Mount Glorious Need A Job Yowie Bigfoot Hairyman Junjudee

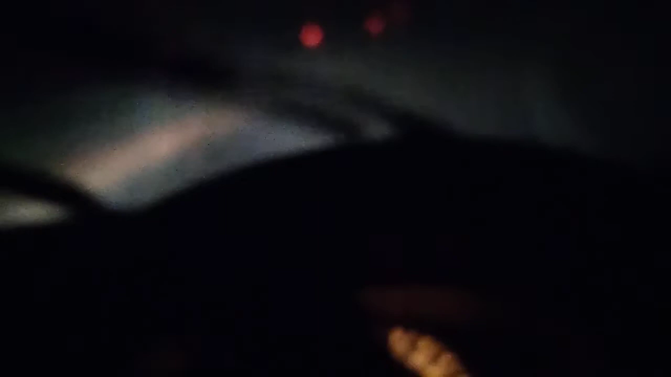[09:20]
So yeah, can't really see much at the moment. Bloody foggy now. Holy crap. I can't see nothing. I don't even know where the road is. Oh, there it is. Wow, that's full on.